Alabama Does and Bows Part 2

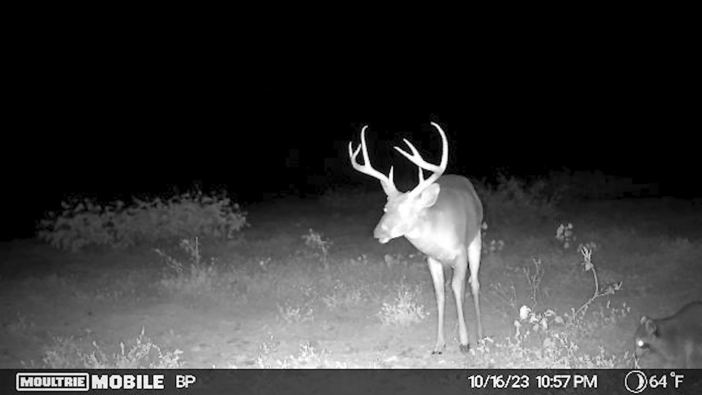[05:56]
One of the mature deer has been passing through here, and he was in here yesterday night.